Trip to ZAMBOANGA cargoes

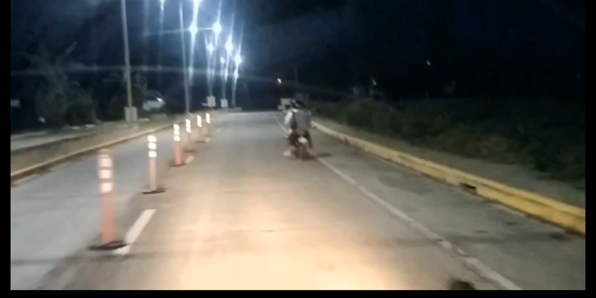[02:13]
Biyahing Tondo tayo from Cavite to Tondo. Time check, anong oras na daw?
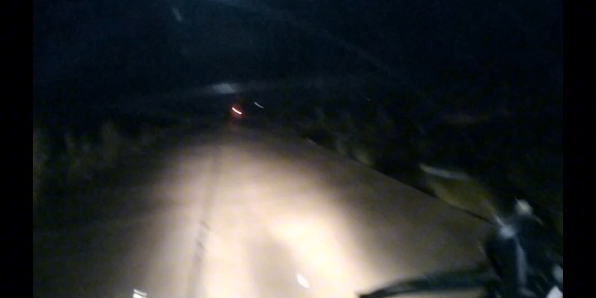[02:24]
5:01. Ayan, alas 5 ng umaga, mga katrip. Napakalamig ng panahon.
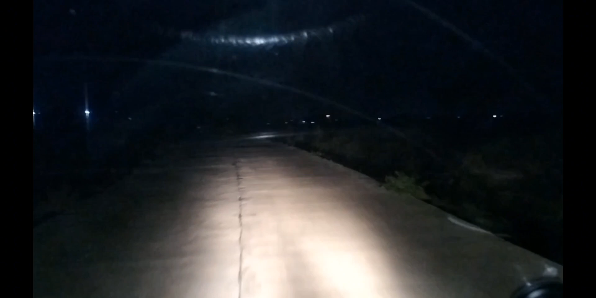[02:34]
Hindi natin kakayanin na nakabukas yung bintana. Kailangan isarado natin ang konti. Kalahati na lang yung open. Napakalamig po. Malapit lang tayo sa Tagaytay, kaya ang lamig dito.
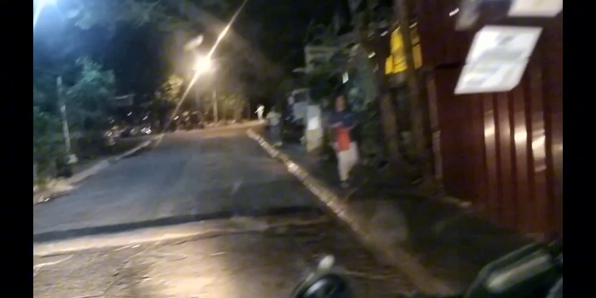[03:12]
Ayun, nakalabas na yung mga pangarga natin.